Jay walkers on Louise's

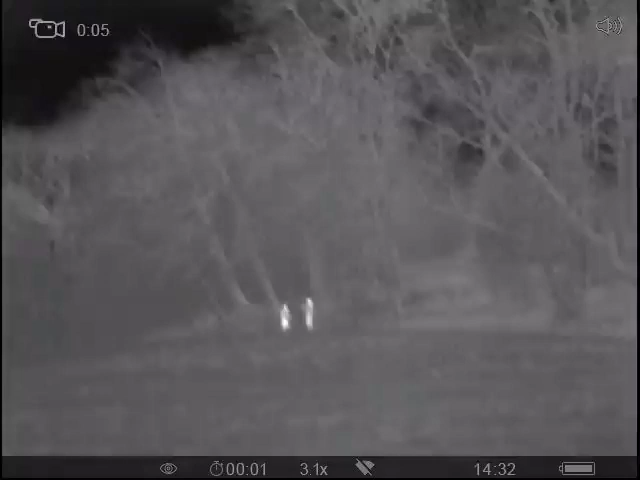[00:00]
Well, I'm sat here waiting for the fox to come out, and those two bloody dog walkers walk straight across the bloody wood that I'm watching.